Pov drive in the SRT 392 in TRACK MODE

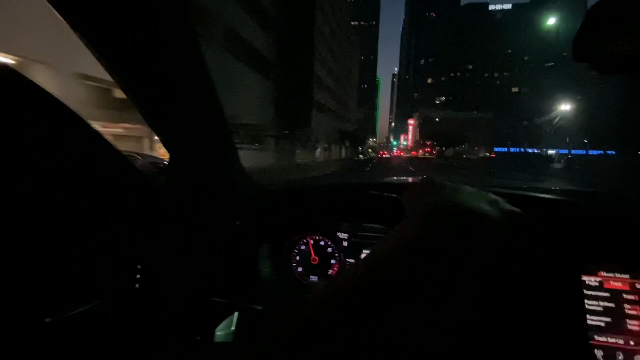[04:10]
That boy jamming. Oh, it's a cop right there. And he gonna hit the pipes right now. Can't do it for y'all yet. Y'all be talking about I be driving safe. Yeah, bro, because I'm trying to avoid them boys right there. And if I do drive, allegedly drive crazy, I ain't gonna post it on the internet, bro. Hey, bro, on the internet, bro, I'm the most lamest dude y'all ever met. All right, bro, hold on, give me a second.
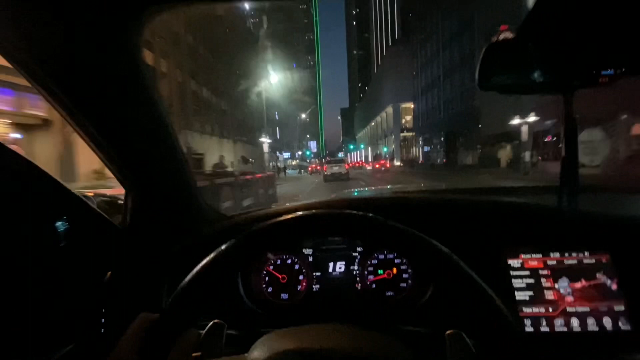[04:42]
I don't know if it's just me, bro, but every time I come to downtown, cops never mess with me here unless I hit the pipes, which I ain't gonna do. I got in track mode. You gonna feel every bump from downtown, bro. Them roads is ugly at night. I don't feel like putting them. I'm gonna let you go ahead and take that light, boy.
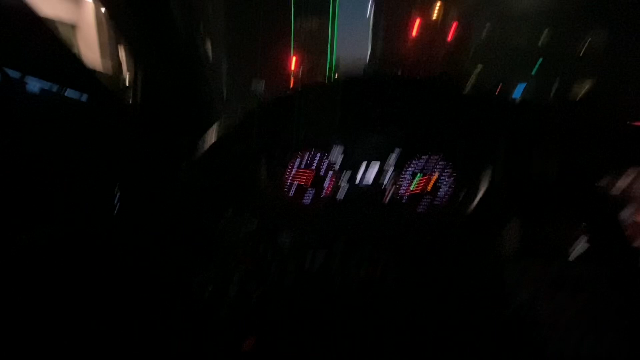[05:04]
Nah, but yeah. Look at that big old green building, bro. It's this and the bar that I guess is famous from Dallas.
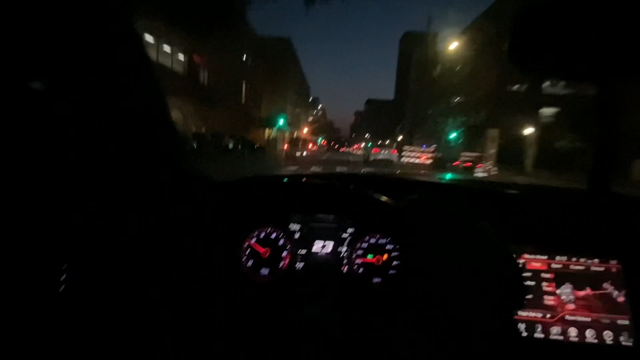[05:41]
Don't tell me. That's the whole police people talking right there. What going on? What going on, bro? And the police station down the street. And the other side is a little bridge. Why hear sirens? Oh damn! Who they after, bro?